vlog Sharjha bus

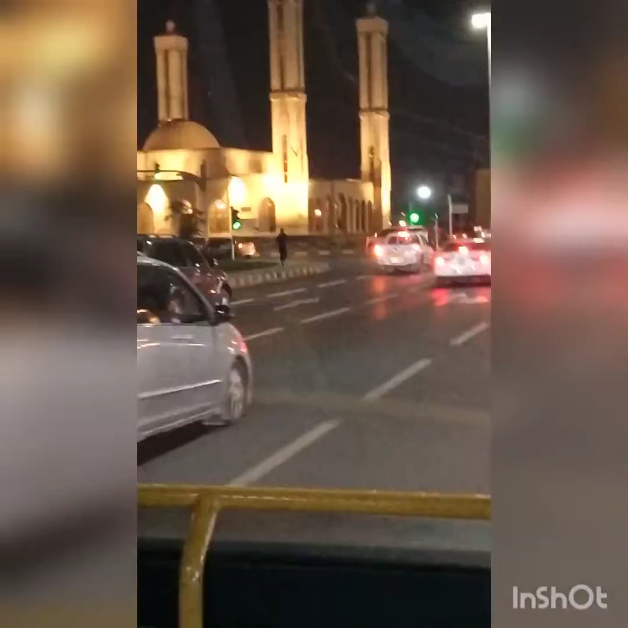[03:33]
یہ چائنیس ہاؤں یہ دیکھیں کتنی خوبصورت مسجد ہے اور میں نے اس پر اکثر دیکھا ہے کہ یہ روڈ کے بیچ ہی بیچ مسجد بنی ہوئی ہوتی جیسے چوک جو کہتے ہیں نا ارون اواؤ وہاں پر زیادہ تر مسجدیں بنی ہوئی ہوتی